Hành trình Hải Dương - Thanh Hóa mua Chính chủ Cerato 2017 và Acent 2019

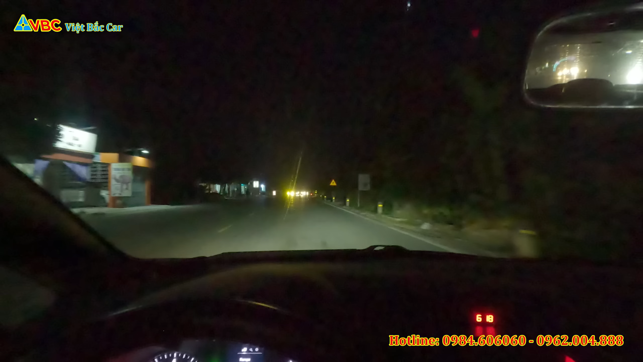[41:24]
Tối quá các bác ạ. Đang trên đường để di chuyển quốc lộ, là quốc lộ gì nhỉ? Quên rồi. Em xem nào. Quốc lộ gì để di chuyển sang 38B. À, quốc lộ 38B để di chuyển sang cầu Yên Lệnh và sang qua và qua Hà Nam các bác. Đấy. Thì qua Hà Nam qua chỗ Đồng Văn và lên cao tốc của cầu rẽ Ninh Bình, sau đó là bắn thẳng xuyên thẳng xuống Nga Sơn. Đấy. Thì bây giờ là 6 giờ 18 phút.
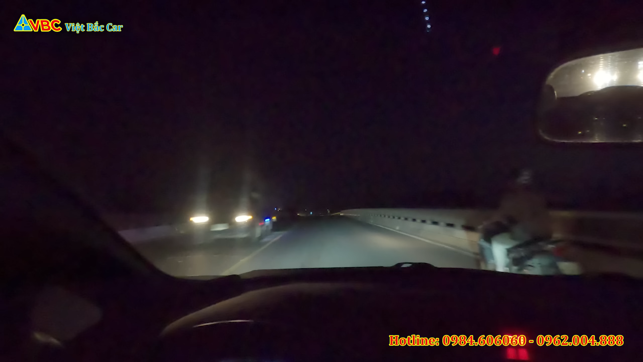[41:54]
Đấy, bọn em dự kiến là sẽ ăn tối ở tầm chỗ Đồng Văn khoảng đó. Đấy, sau đó là tiếp tục hành trình. Bây giờ còn cách đó khoảng 135 cây số nữa. Đấy, khá là xa phải không các bác? Mời các bác nhá, cùng em hành trình nhá.